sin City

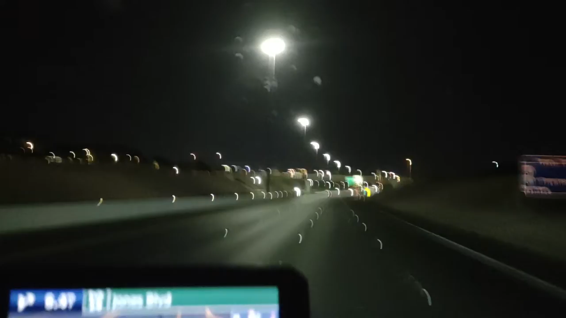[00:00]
It's two o'clock in the morning and I am in Las Vegas. They brag about their name Sin City. I wonder how many people have lost their livelihood, their life savings right here in this town. You know, I've had a lot of ices in my days, but I have never enjoyed gambling
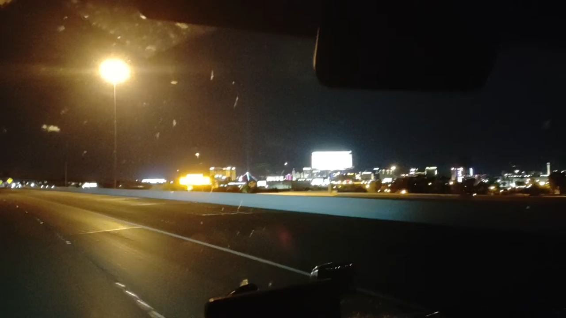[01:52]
Anyway, there's the, down there's the strip somewhere, I guess.